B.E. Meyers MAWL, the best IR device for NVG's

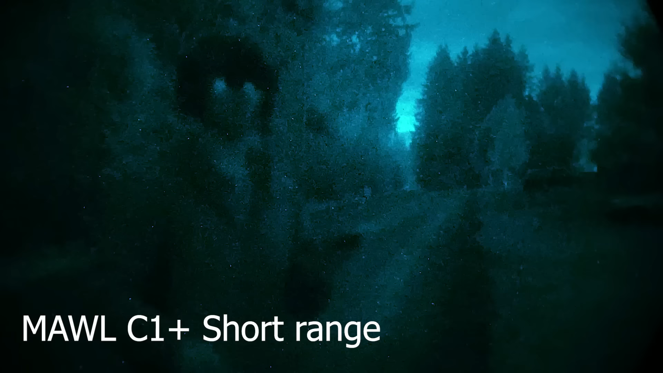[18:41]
We're gonna go ahead and hit the A button for right now, A being forward. So as you can see, what you have is a 40 degree field of view for the illuminator with a laser dead center. Okay, so we have our C1 Plus for A.
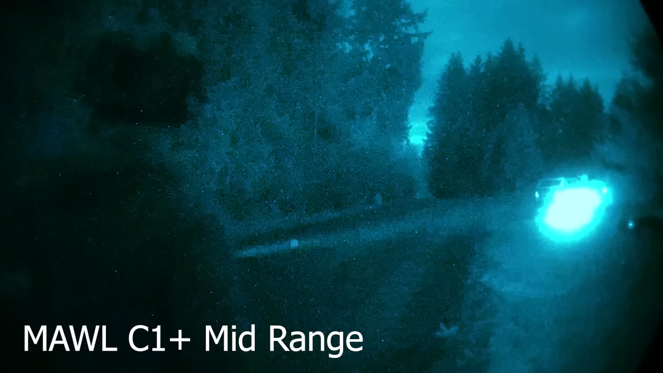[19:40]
Here's a C1 Plus A button, mid-range. We have a 16 degree illuminator with a longer throw, easily reaching out to 300 meters. And illuminating that target right there, it's gonna be a little bit washed out because of how bright it is on this older tube that we're filming on.
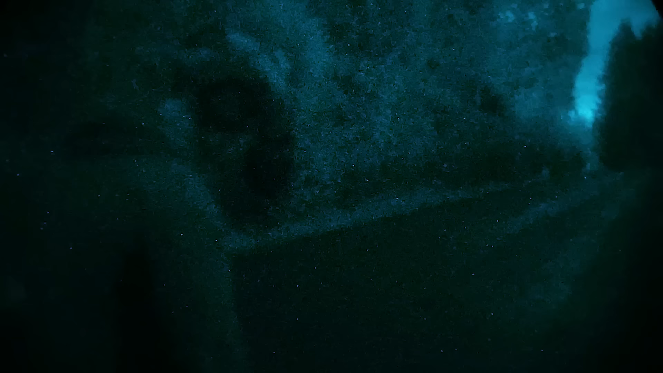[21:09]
All right, what we're gonna do now is we're gonna compare the C1 Plus against the PEC 15, which is the current military, or one of the military issued models. So we're gonna bump that bad boy up to full power, and then we'll see how it does. So you have the caps off. All right.
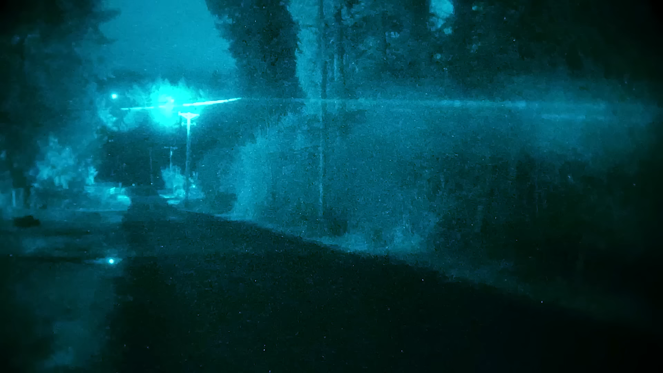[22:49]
As you can see, due to the technology used, the mall has a much better throw and illumination than does the PEC 15. All right, putting away the DA for a sec. We have the PEC 15 versus the mall C1 Plus. So comparing them together, you can see that the mall has better illumination throw even than a full power PEC, although the laser is less powerful. Okay, we're gonna compare the C1 Plus against the A4. We have the mall, and then as is typical, as I've run into many times with the A4,